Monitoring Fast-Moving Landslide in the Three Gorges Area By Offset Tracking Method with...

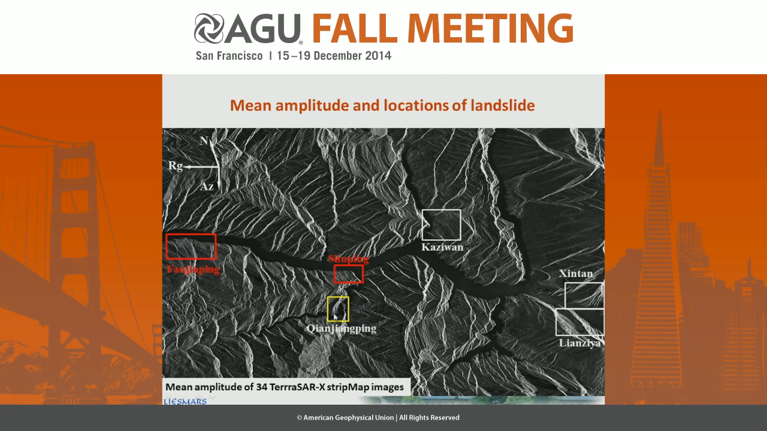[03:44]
This one is the Chen Jiangping lens slide, I just mentioned.
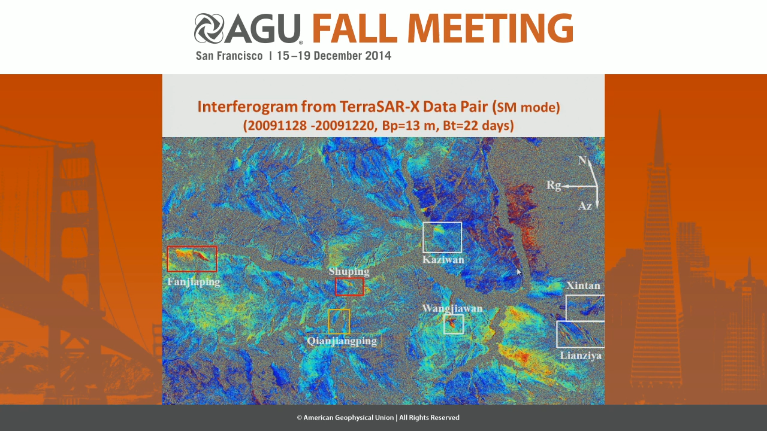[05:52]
in the Su PIN lens slide, from the differential interferogram, we can see this obvious movement.
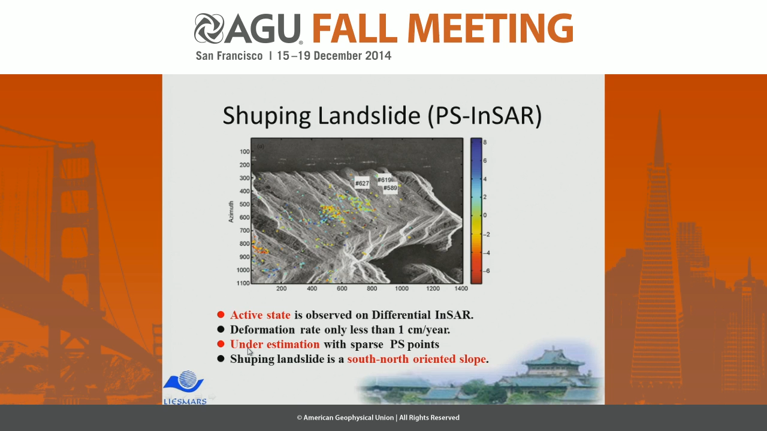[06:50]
So, there might be an estimation in this lens slide, in this case.